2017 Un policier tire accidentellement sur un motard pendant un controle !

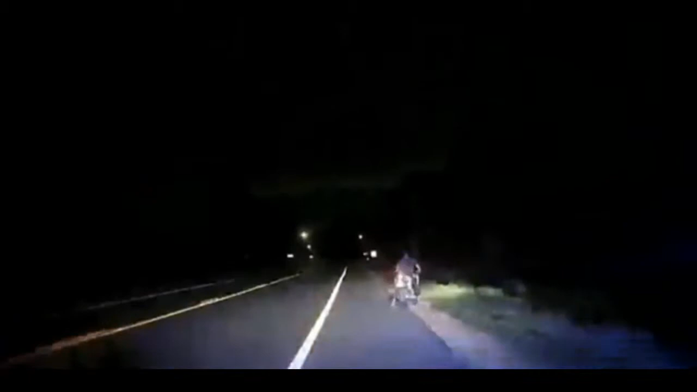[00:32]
Get your hands where I can feel. Hands where I can see them. Hands where I can see them. Okay. Okay, stop. Put it in park. Okay. Here. Okay, I got you. I got you. I'm bleeding. Please help me. Yep, I got you. Ready?